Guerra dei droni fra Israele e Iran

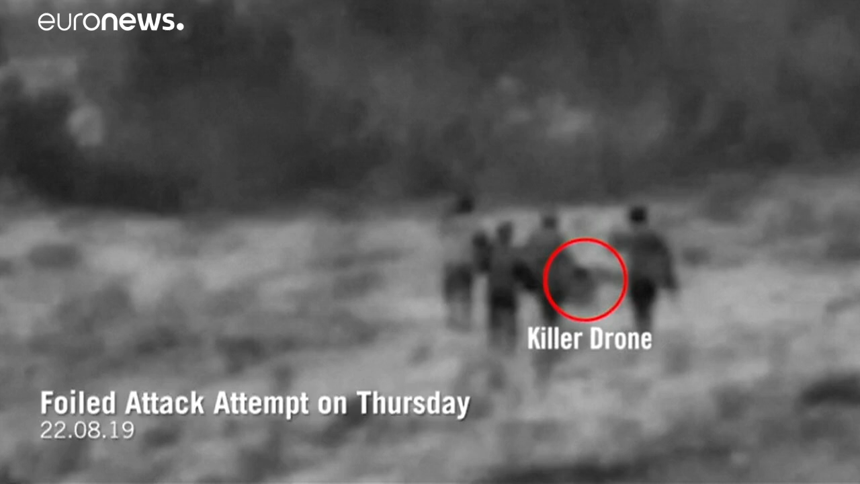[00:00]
Obiettivo? Distruggere basi di Hezbollah in Siria e nell'era dei social media, controllare la narrazione per impedire che venga usata dalla propaganda iraniana.
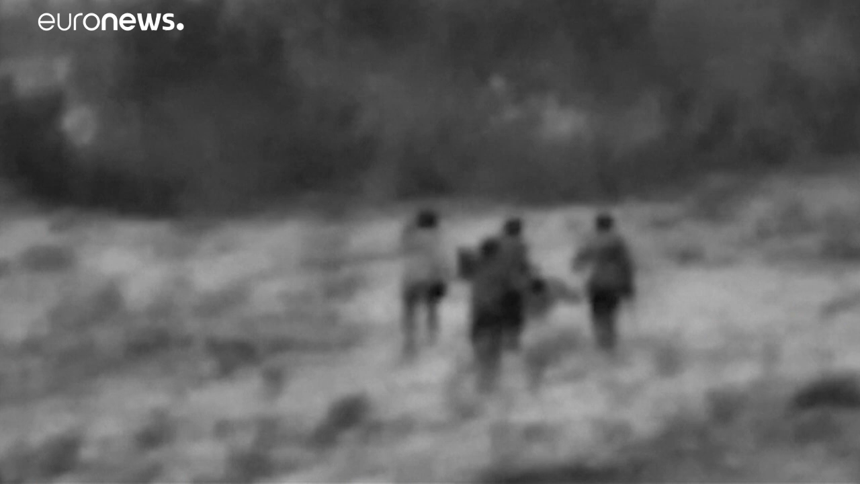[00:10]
Contravenendo a regole che ha sempre rispettato, Tel Aviv ha confermato, anche rilasciando video, di aver distrutto una fabbrica di droni che avrebbero potuto attaccare Israele dalla Siria.